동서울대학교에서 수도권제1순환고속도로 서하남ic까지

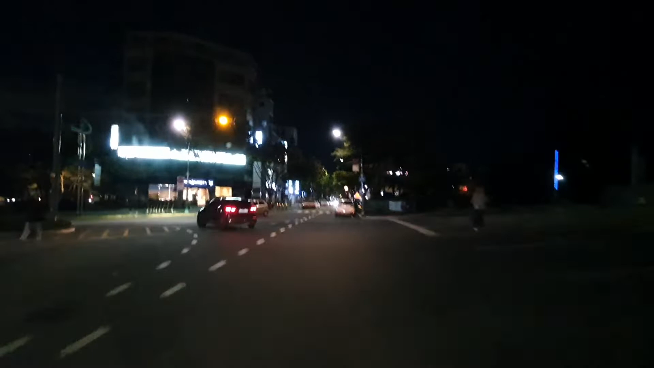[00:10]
서울 쪽으로 나갈게요. 여기는 성남입니다. 성남 경계점이죠. 여기가 이제 복정동이 송파하고, 그러니까 서울 송파하고 성남하고 경계점.
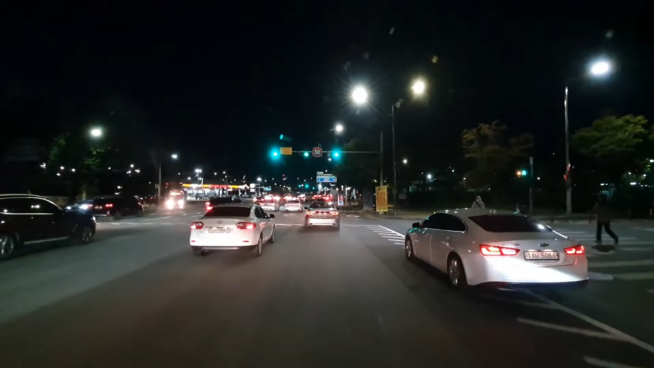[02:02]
깜빡이만 켜지 말고 들어와. 얼른 들어오라고.
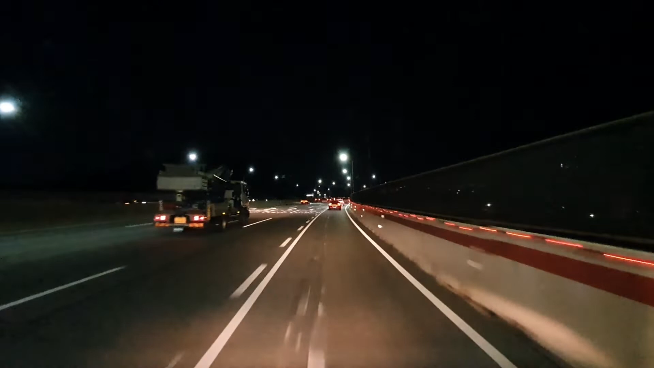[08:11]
아시죠 여기가? 서하나 마이시로 진입하고 있습니다.